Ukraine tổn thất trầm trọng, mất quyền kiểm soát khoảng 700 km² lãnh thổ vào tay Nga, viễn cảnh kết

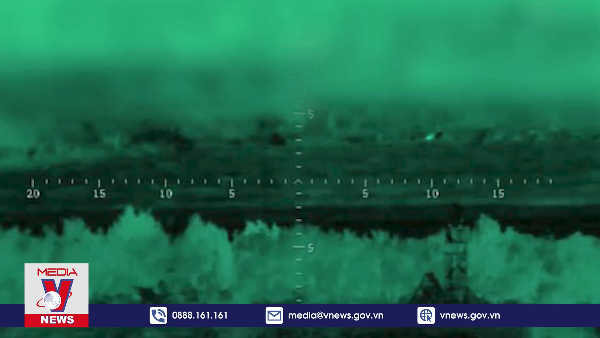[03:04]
Xe tăng mang giáp mai rùa sau đó vòng lại. Xe chiến đấu bộ binh BMPT Terminator 3 tiến lên và nã đạn về phía cứ điểm đối phương.